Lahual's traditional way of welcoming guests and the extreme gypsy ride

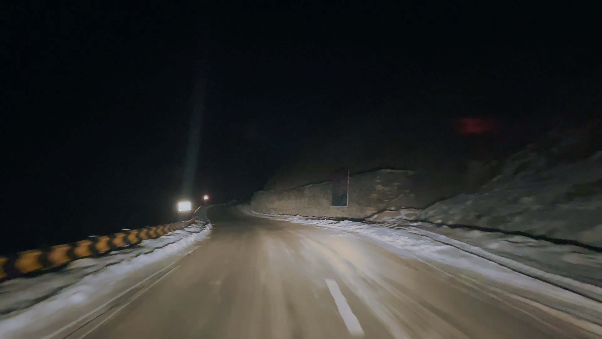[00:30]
रोड पर बर्फ होने के कारण एक्सीडेंट्स का खतरा बना रहता है, इसलिए गवर्नमेंट सिर्फ 4x4 गाड़ियों को ही अटल टनल क्रॉस करके लाहौल जाने की परमिशन देती है। तो चलो देखते हैं हमारी 4x4 गाड़ी का सफर कितना रोमांचक रहा।